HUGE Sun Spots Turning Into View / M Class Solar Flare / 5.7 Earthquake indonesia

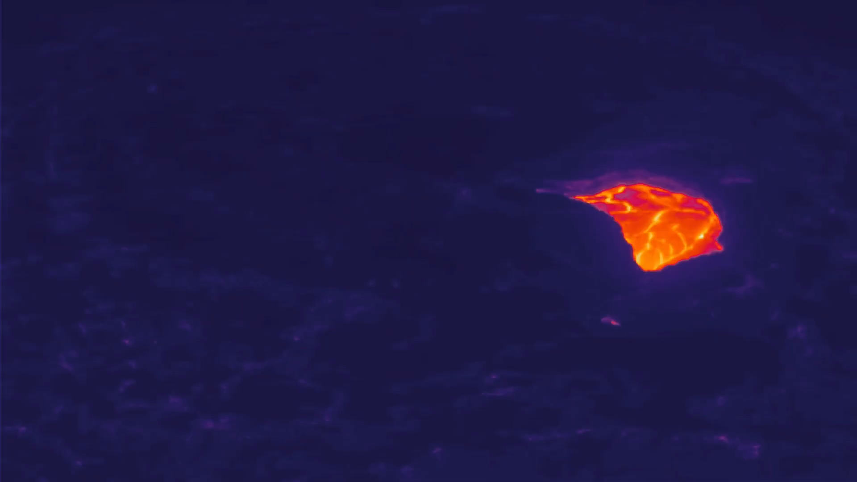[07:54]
Of the lava lake in Kilauea right now.
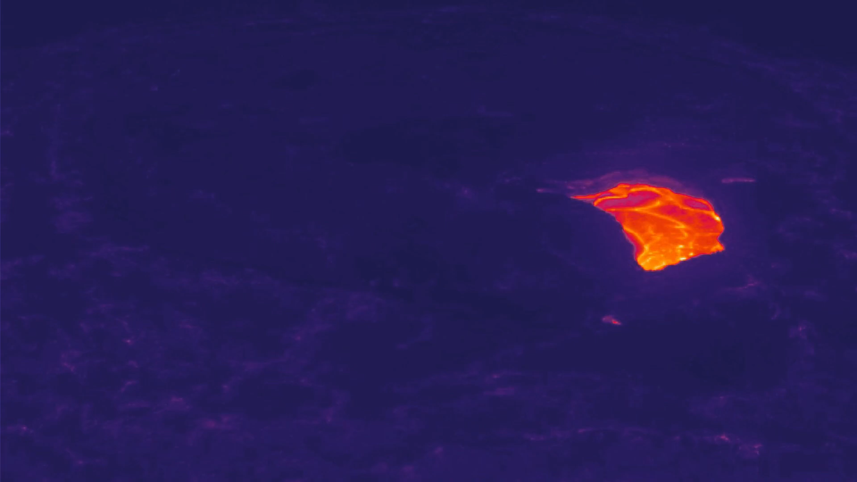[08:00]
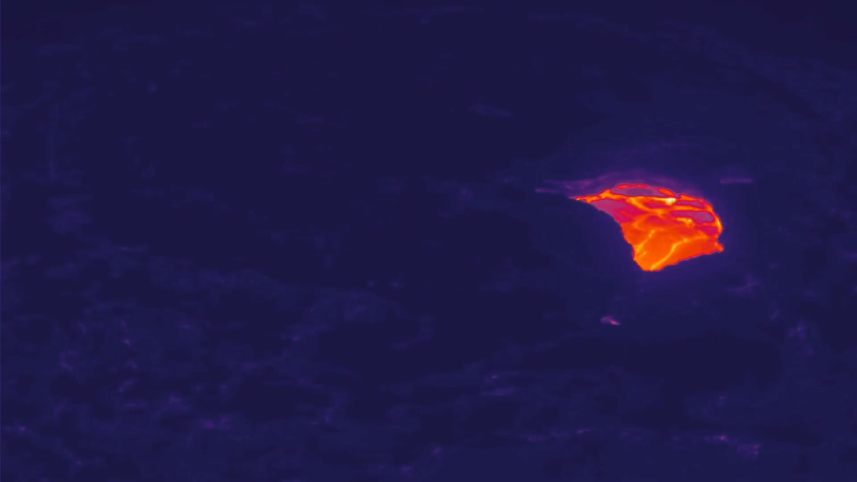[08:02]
Things seem to be softening up across this view right now.